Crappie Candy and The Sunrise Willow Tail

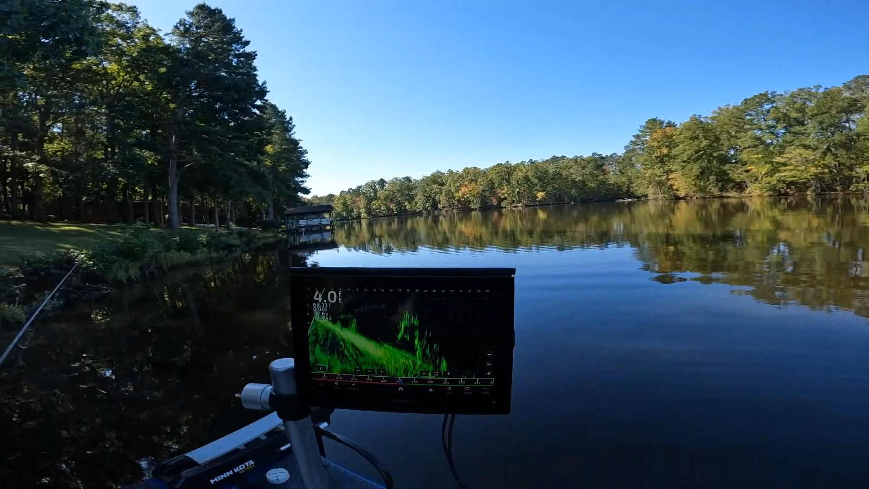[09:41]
and I had to get pretty close to see my bait keep them getting in it because if you're not careful like I have fished just a few times in spring I fish it if you're not careful all you do is lose your bait you got to get pretty close to it this is where a long rod would have been good I don't have mine on the boat today I don't see my bait I'm reeling it in now look I hit the brush see I got on the brush that time I don't want to get hung up you know why it's so hard to see your bait the cone is very small that that distance y'all know that this thing the uh live scope reads in the cone